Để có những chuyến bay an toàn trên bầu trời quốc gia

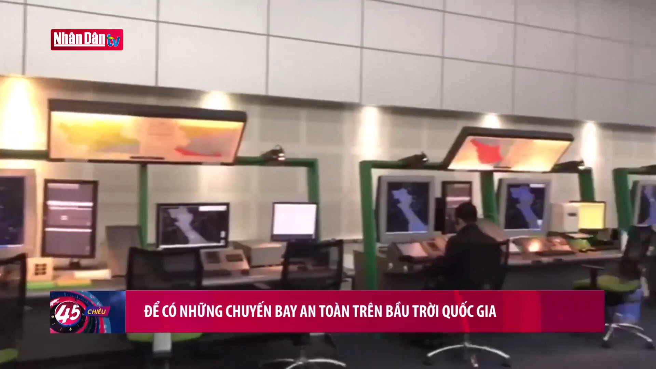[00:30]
100% kiểm soát viên không lưu ứng trực hoạt động để duy trì các đường bay bảo đảm thông suốt an toàn trên bầu trời.
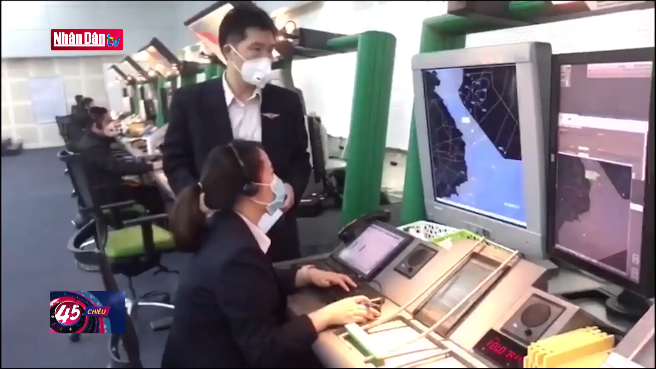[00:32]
Đây, các bạn thấy là hoạt động bay vẫn đang bay.
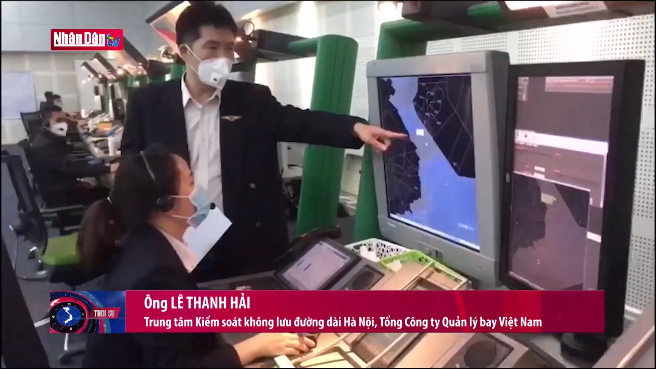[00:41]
Và Trung tâm quản lý bay Việt Nam vẫn điều hành những chuyến bay thực hiện các nhiệm vụ chuyên chở hàng hóa, cũng như thực hiện các nhiệm vụ nhân đạo, y tế, cứu nạn, cứu thương. Và luôn luôn sẵn sàng cho mọi tình huống có thể xảy ra. Đồng thời luôn luôn là có những cái hoạt động canh giữ bầu trời,